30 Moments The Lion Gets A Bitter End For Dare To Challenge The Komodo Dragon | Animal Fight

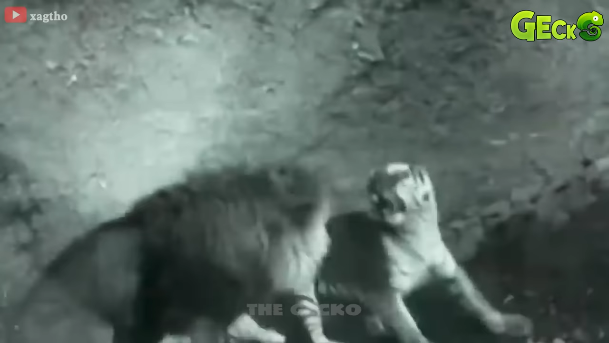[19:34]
The lion's mighty roar made the battle even more intense.
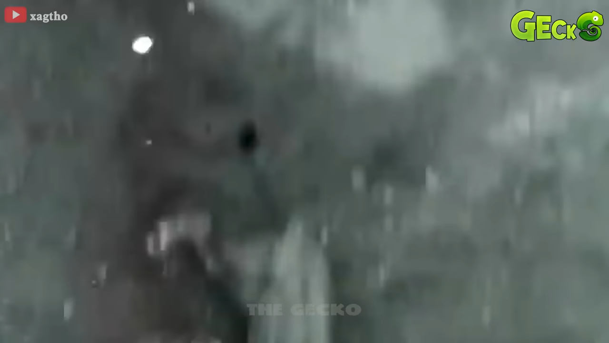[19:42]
The two always rushed to attack each other with their strongest moves.
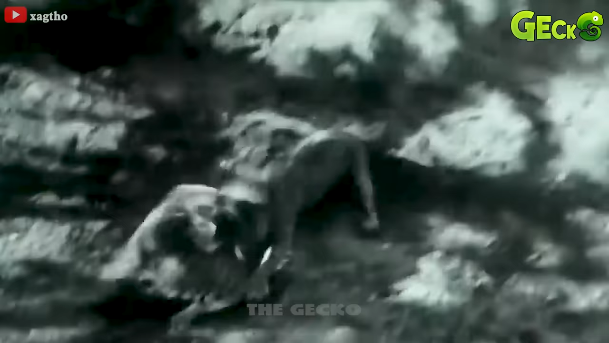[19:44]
Tigers always seem to want to keep the lion under their body. But with the size of the lion, this is difficult.
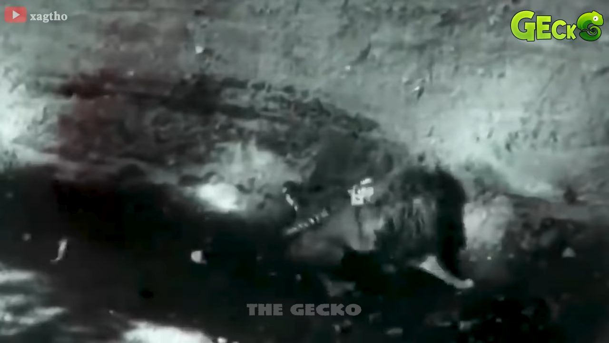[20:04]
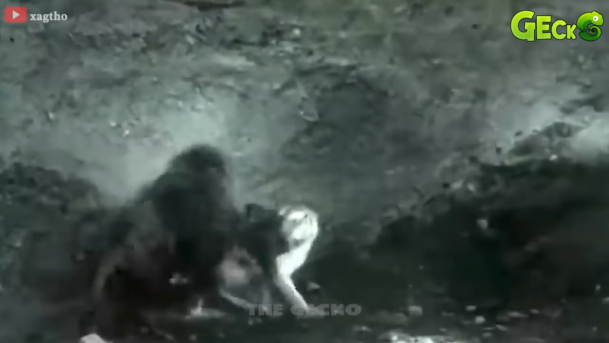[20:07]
The tiger seems to be tired and lying on the ground, the lion seems to be very energetic.
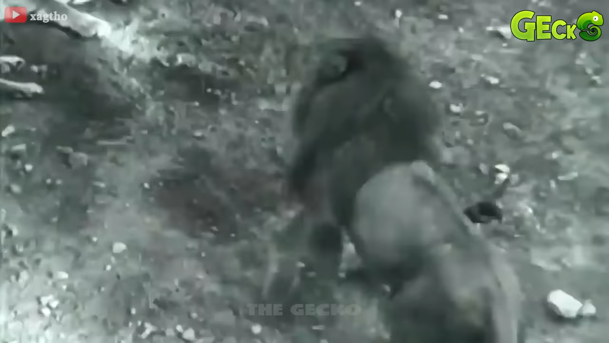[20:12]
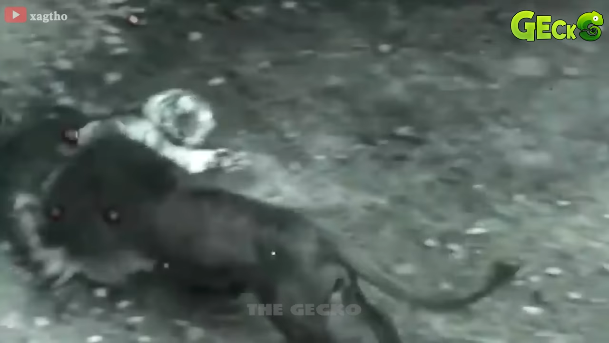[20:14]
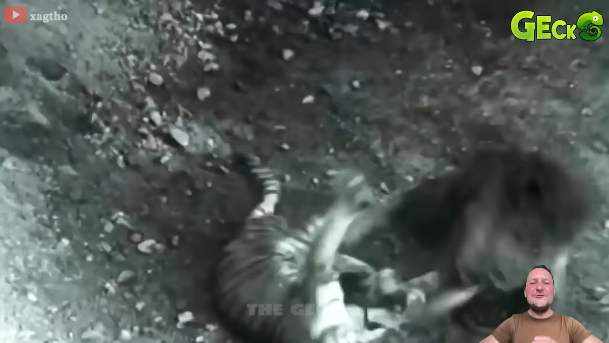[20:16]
The lion still rushes to attack, but his bravery does not allow him to continue fighting with the dying.
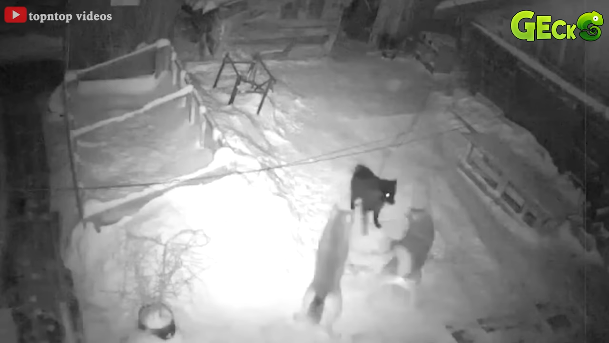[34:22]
After a while, the wolf called his teammates to help. Now the dog is no longer a rival of the wolf. The dog was bitten by two wolves, blocking its heat from escaping. Even though the dog was in so much pain, he tried to get up with all of its strength, but it didn't work. But the two wolves still worked hard to grab it, not wanting to miss this delicious prey. The wolf wanted to drag the dog to another place to eat, but they couldn't because the dog still had a rope around its neck.
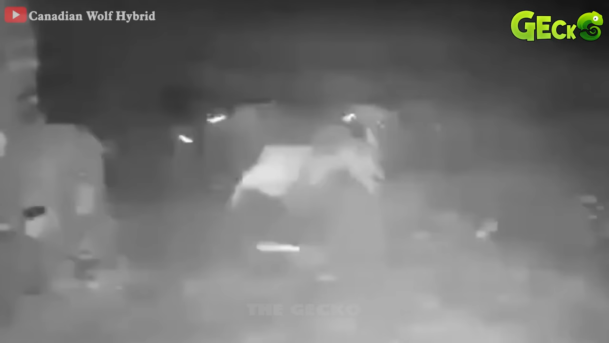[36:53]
Never stopped running, but the dog was still caught by the wolves. After the pain of the dog was carried away by wolves.